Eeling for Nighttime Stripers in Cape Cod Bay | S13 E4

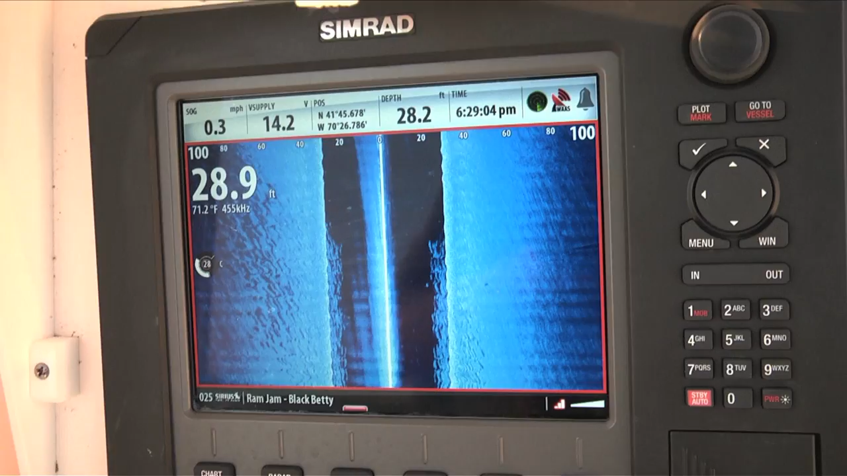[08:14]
On screen: water 71.2°F, speed 0.3 mph
Below us, there is a pile of fish on the screen. This guy's a little bit bigger. Ah, he's about the same size as you, Russ.
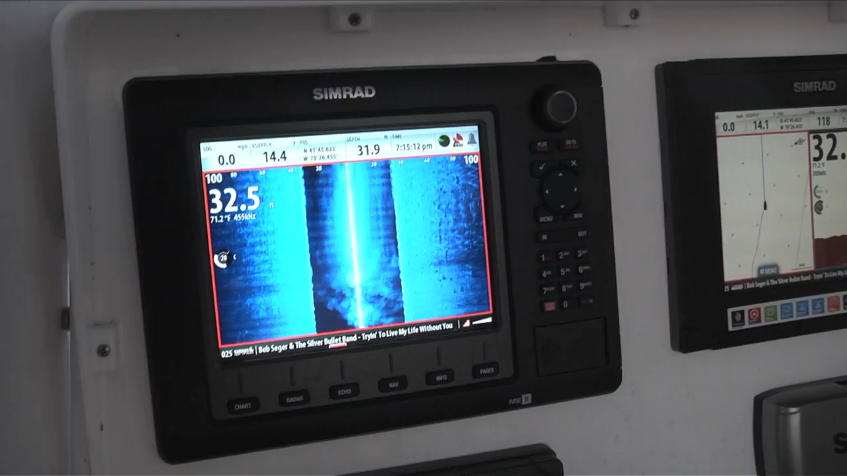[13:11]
On screen: water 71.2°F
One thing that we always hear is, oh, I have it. My screen doesn't look like that.
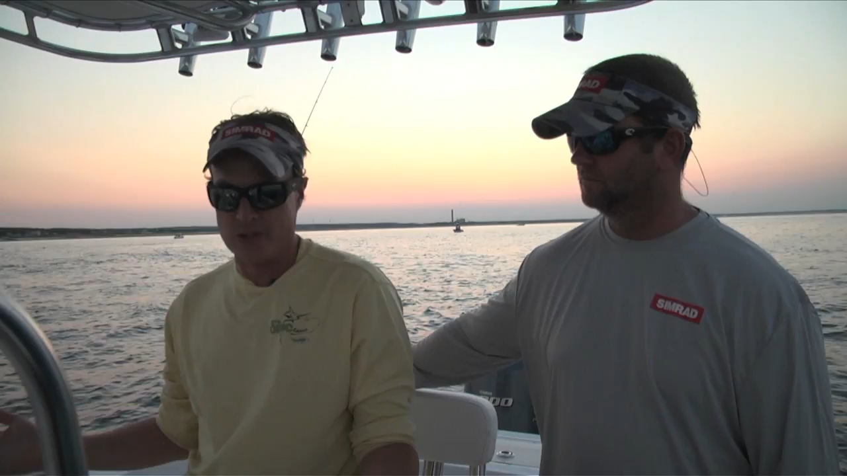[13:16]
I mean, they look at our demo files and, you know, we show pictures of rocks and submerged bridges and trees.
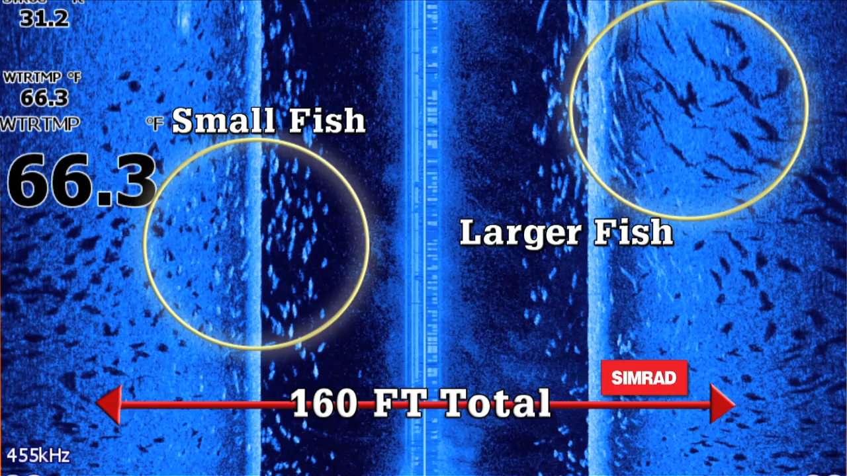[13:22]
On screen: water 66.3°F
The point that we always try to make is, yeah, StructureScan is great for identifying different sorts of structure.
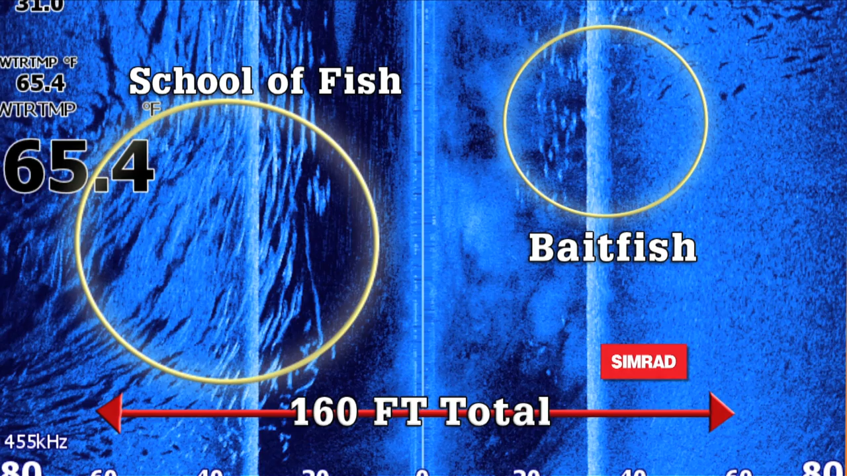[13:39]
On screen: water 65.4°F
We're using the StructureScan to find the stools of fish. That's basically how we use it here in the bay.
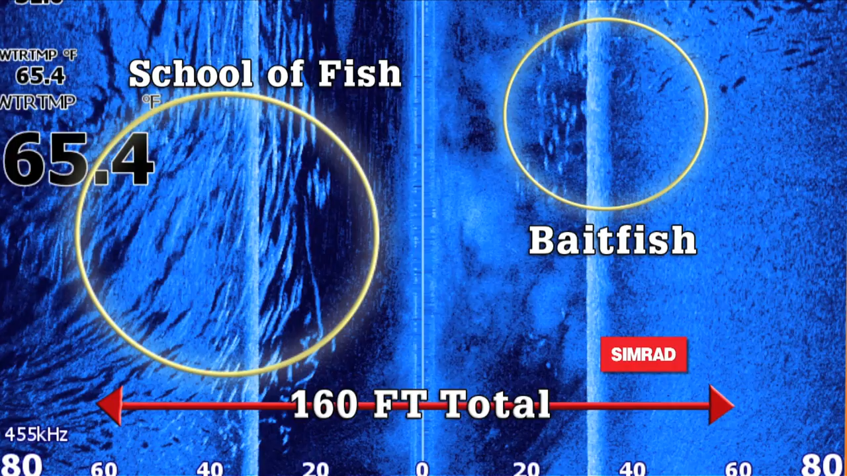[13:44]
On screen: water 65.4°F
When you have traditional sonar, whether it's ours or anyone else's, you're cutting a very small path underneath the boat where you can actually see fish.
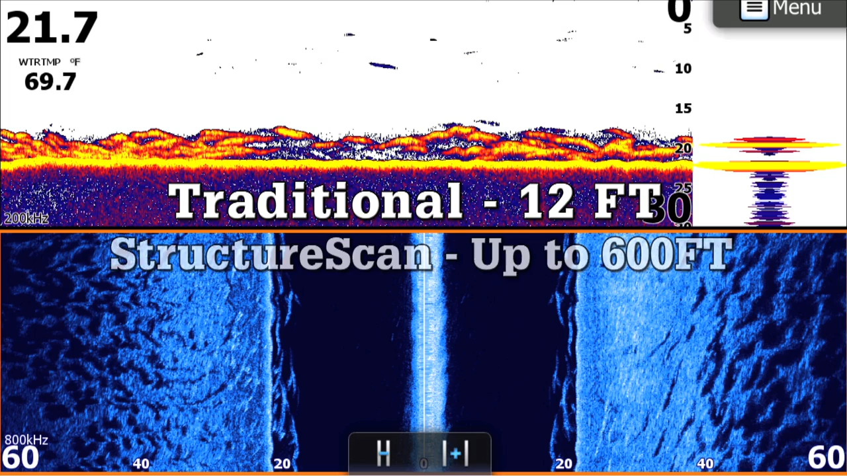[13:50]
On screen: water 69.7°F
StructureScan, you can go up to 300 feet on either side of the boat.